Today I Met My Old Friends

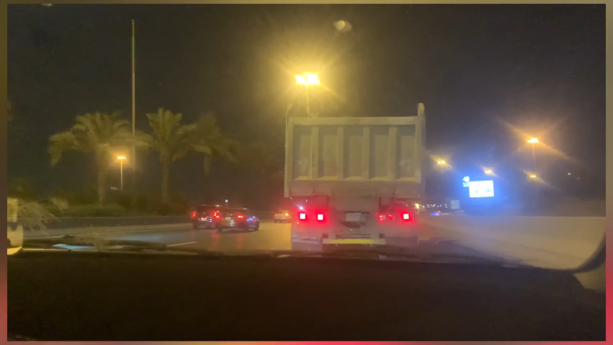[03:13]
लिहाजा ट्रेले से हम अभी आगे होंगे, फिर आपको दिखाएंगे सब कुछ, समझ गए।